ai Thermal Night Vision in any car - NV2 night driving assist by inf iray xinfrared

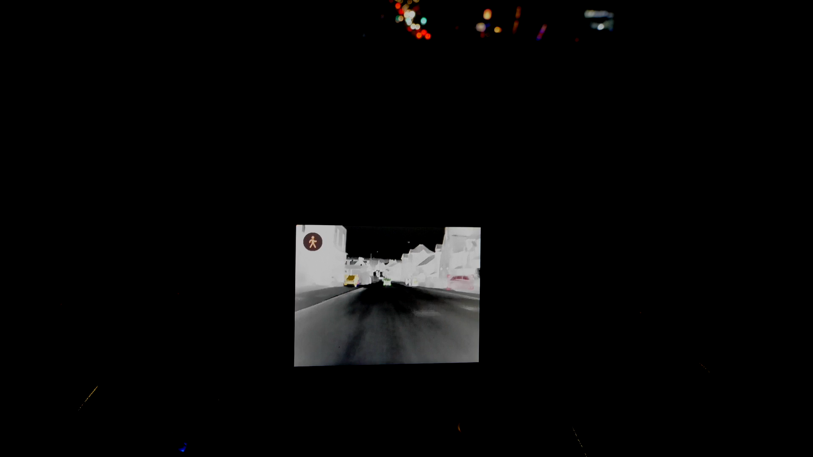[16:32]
more of a built-up area you can see that man there on his own and it warned me that he was there because it looked like I was heading straight for him at the time just warned me of some people on the side of the road